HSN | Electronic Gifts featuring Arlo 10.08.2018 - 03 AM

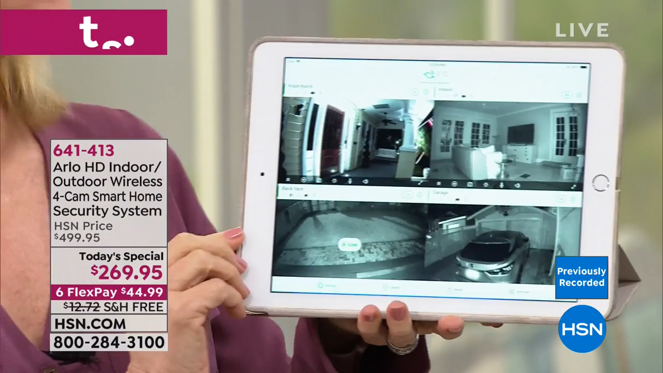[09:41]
You can add up to five cameras, by the way, for no fees. And there's no installation fees. There's no monthly monitoring fees. But so this is at night, obviously. So the black and white is the night vision. So just to give you some ideas of maybe where to put it, this is our front porch. This is inside our house. This is our backyard. And then this, you can see one camera right here is wider than a two and a half car garage. So we're able to keep an eye on our cars and on the garage.
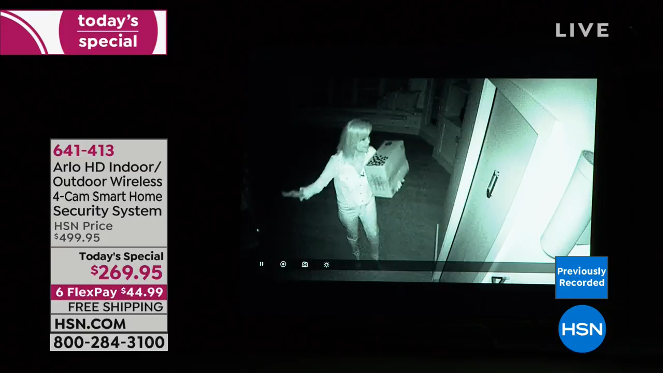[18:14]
If somebody is coming on your property, you could be looking out your window or your door and you can't see anything. But listen to this, Arlo sees and Arlo starts recording. So it sends those recordings right into the app. And then you can take that recording and give it to the police. So I brought this, I can't even read it. It's so dark somewhere on here. It's an HSN box and there's writing. I can't even see. I think there's writing right there, but what it does is it illuminates the area. So as you can see right here, and that's the infrared night vision.
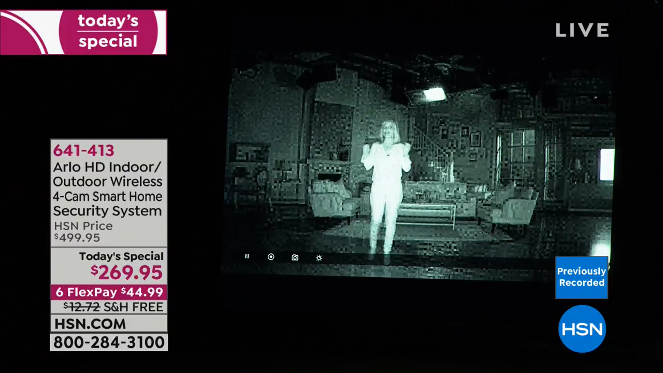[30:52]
It just switched into the night vision. This is the camera that was designed for the United States military. So I'm getting up close. You can see how it illuminates somebody. You can recognize somebody. You can see their height, their weight. Arlo records. So even at nighttime, if you can't see them, Arlo can. And then we'll show you again where those recordings go. There's no fees for any of it. No fees for the recordings, no setup fees, no monthly monitoring fees. And again, this is the night vision. And we'll go back to Brett.
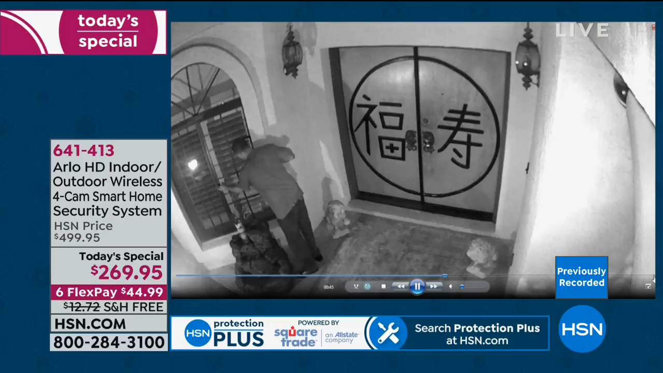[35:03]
But to answer your question, Melissa, yes, you can use this as a baby monitor. I mean, it's high definition. These are high definition 720p cameras that you can get instant and immediate access.
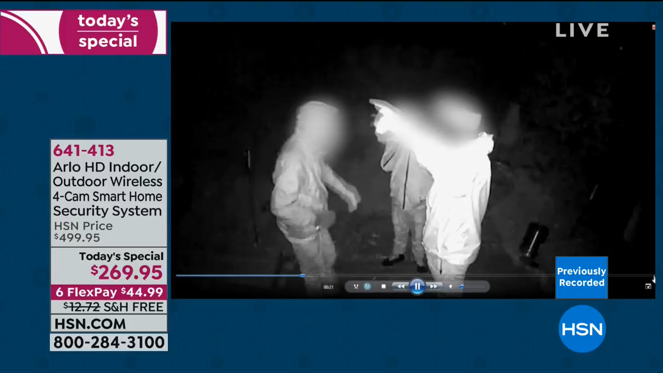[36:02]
The video you're seeing on your screen is because Arlo are the cameras that were made to catch the terrorists. And now what you're seeing are real deal videos from real deal users. But this truly is it for cameras is a whole home system.
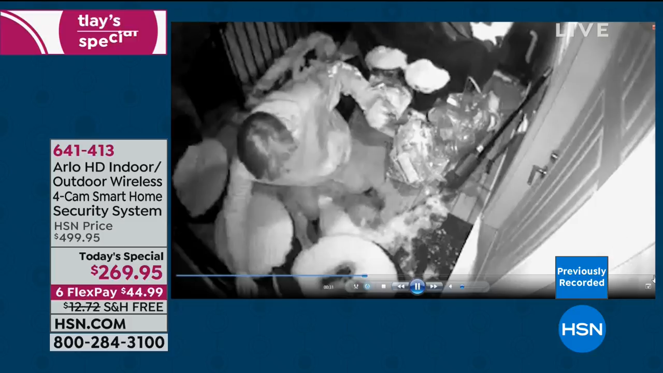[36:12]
Yes. This is the most comprehensive buy you can make for the lowest price we have ever offered for the last time. This is our last four camera security system today special for the year and the best value we have ever, ever, ever done. So it is a perfect way for you to get it home and try it. And look, even inside the home, a nanny cam to watch the dog to come home and go,
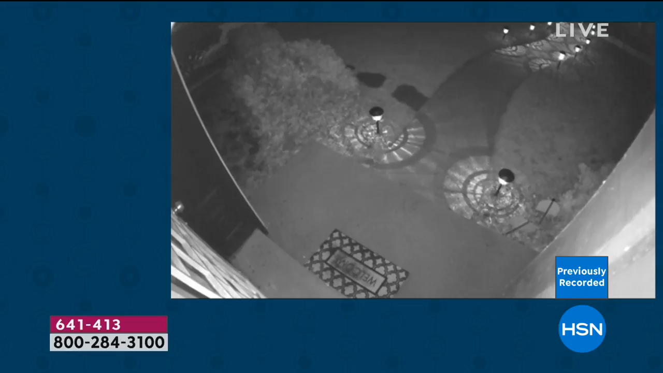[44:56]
And then they took this video, this exact video, and they gave it to the police.
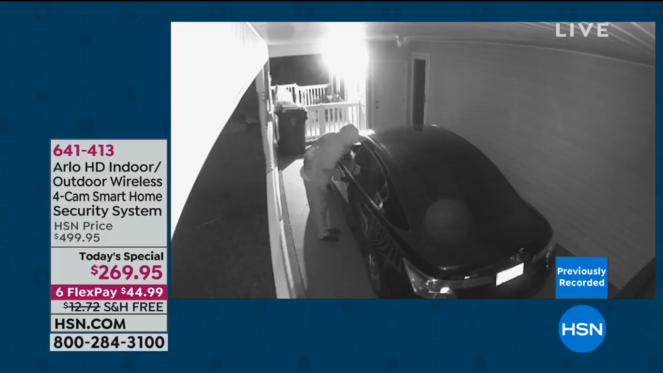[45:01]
And there's so many videos of people looking into cars, looking into home windows. So be proactive. That was a hit and run, by the way. There's a car back there. And that was a teenager across the street that hit the Jeep. And then he took off and he was caught. Every single person in this video was caught.
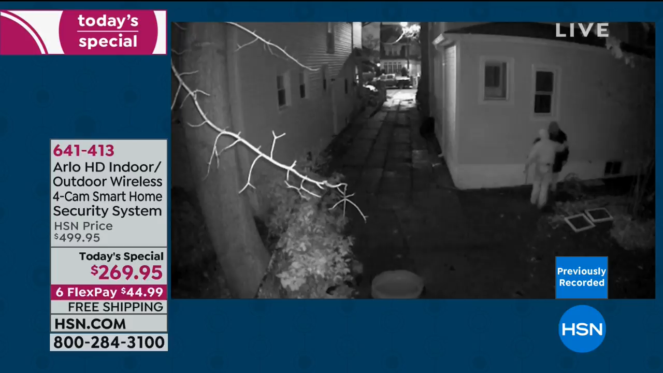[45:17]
So these all have a police record. The police want these videos from you.
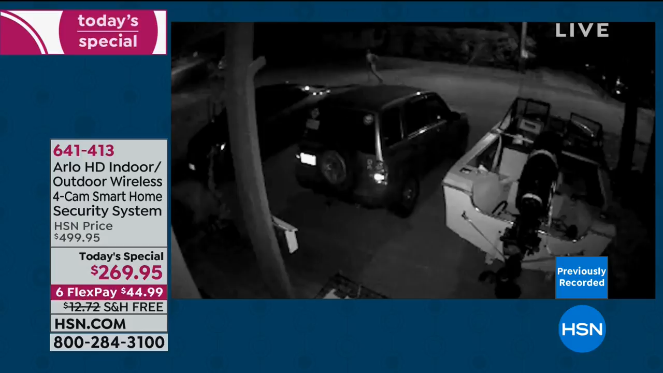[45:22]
They tell you, they need those. They can't just accuse and you can't just accuse people. Here's a guy trying to break into a car. I guess he just broke into it. And then there's this guy who comes into the camera shot. We don't know what he's up to, but you can tell he's up to no good. But you can see where you can see his size, even though he has a hoodie on.
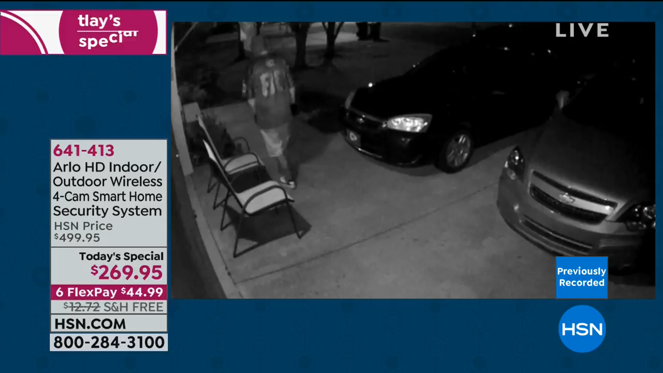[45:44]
You can see what he looks like. Also, the videos, by the way, are all date and time stamped. And by the way, that guy was caught. He was caught. He was on somebody's property. Now we're going to go back to Brad. And here's, you know, the thing that's important to remember is those of us that sign up for contracts,